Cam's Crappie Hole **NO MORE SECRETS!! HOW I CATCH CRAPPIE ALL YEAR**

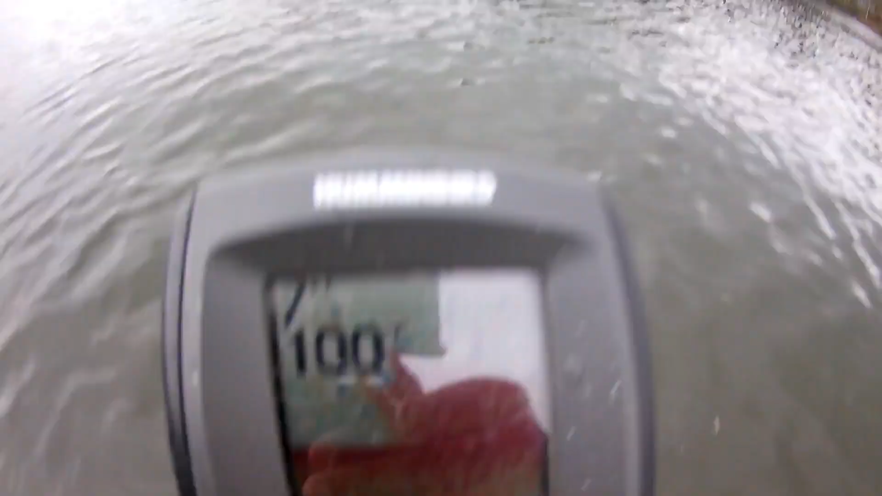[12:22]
That's what it looks like now. See the fish already around it? Look at that.
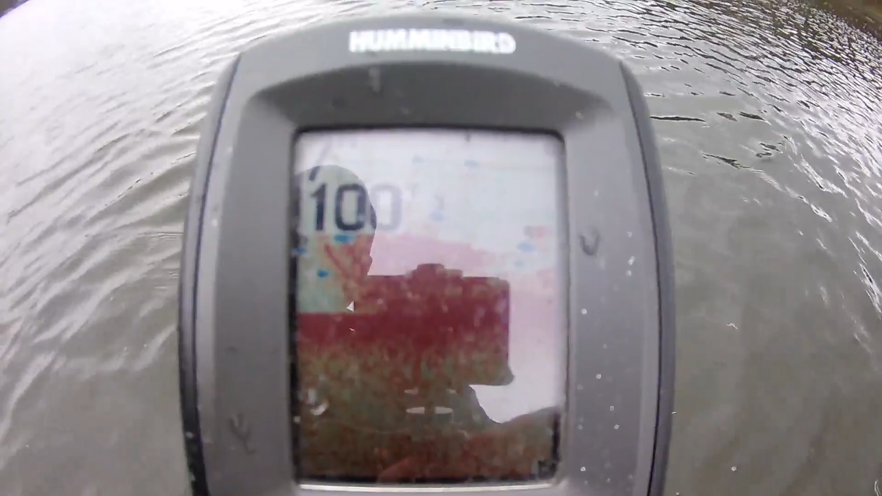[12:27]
That's what it looks like, seven feet. Crappy, already around it.